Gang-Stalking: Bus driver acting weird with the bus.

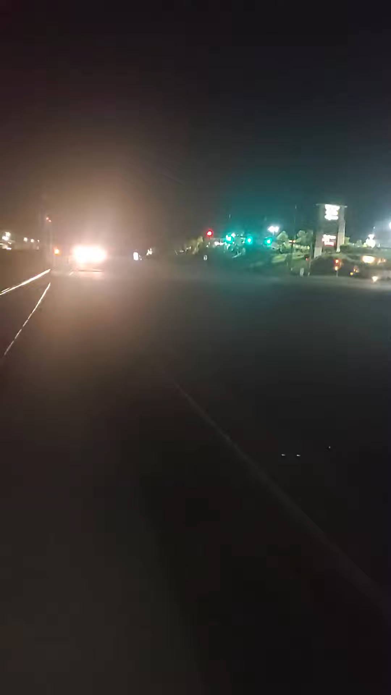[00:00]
yeah that's what i thought that's what i thought oh wait a minute what is this bus driver doing now so i don't know what is that is going on here okay what is what is what is this bus driver doing like the bus stop is right here